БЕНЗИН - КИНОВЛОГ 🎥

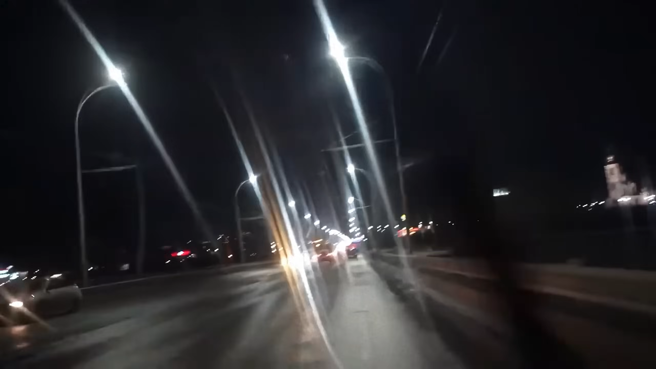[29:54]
Вон, нихуя себе! Макдональдс! Этот киберпанк! Да, реально киберпанк! Не было года, все такое стало радужное. МакАвто есть даже. 124 часа даже работает, а не 24. Нихуя себе, реально? Да, 124 часа в сутки. Там так написано? Да нет, он так... О, Чебуречная! Откуда тут, Артём, такие вообще новшества?